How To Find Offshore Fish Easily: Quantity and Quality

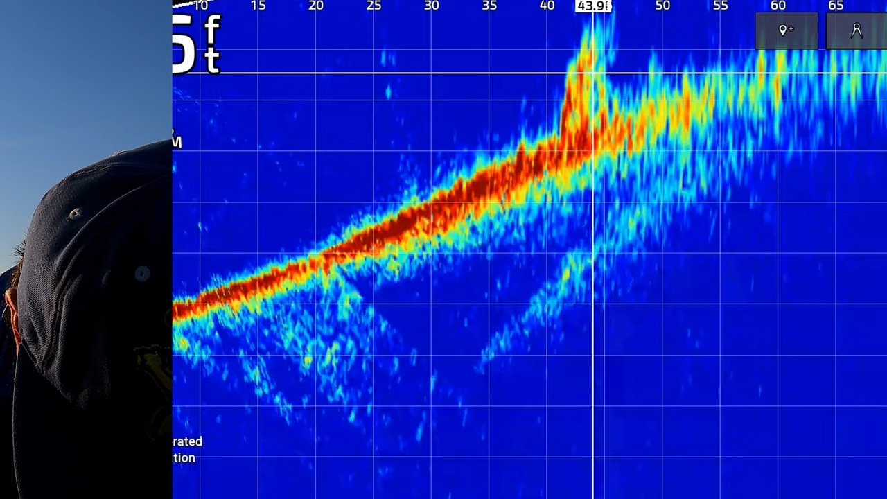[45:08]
Okay. Let's see if that worked. Yeah. So there it is now on my mapping too.
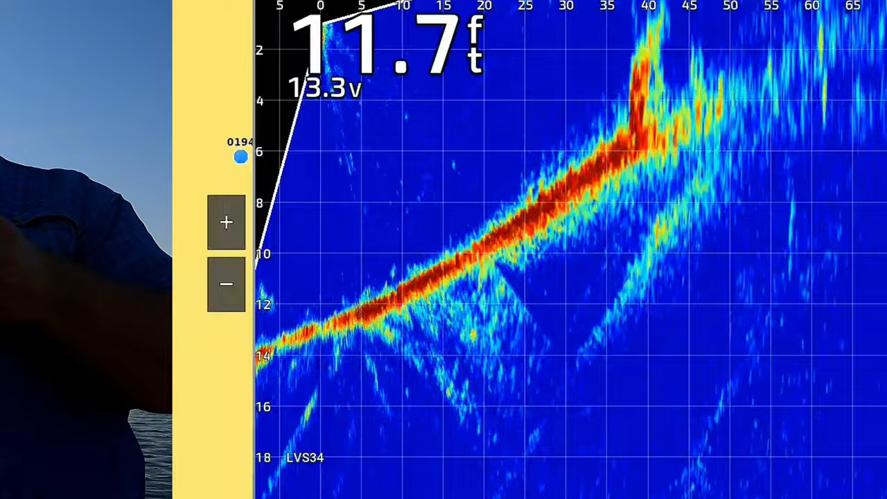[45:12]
On screen: depth 11.7 ft
And we got another bite. Nope. Might have just missed a fish.
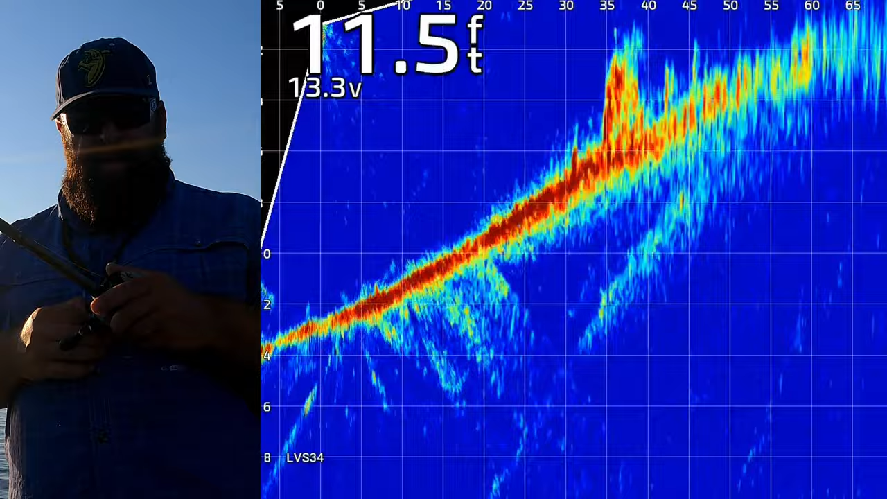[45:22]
On screen: depth 11.5 ft
So as you can see, there's fish on the other side of that rock. The rock's at 35. I'm going to throw a little past it and see what happens this time. So I just threw to about 48. The rock's at 30.
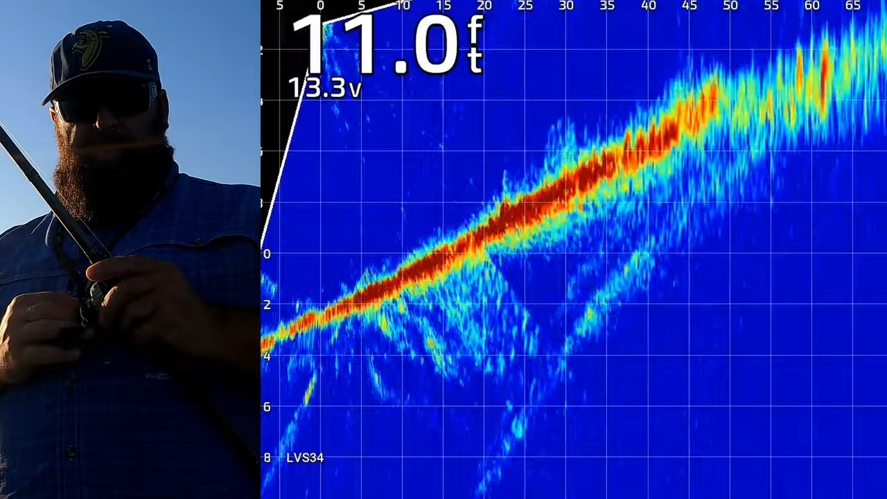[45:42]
On screen: depth 11.0 ft
Oh yeah, here comes some fish back into the rock. Looks like a couple big ones. All right, that one's going down to eat something. Guess what he's going down to eat.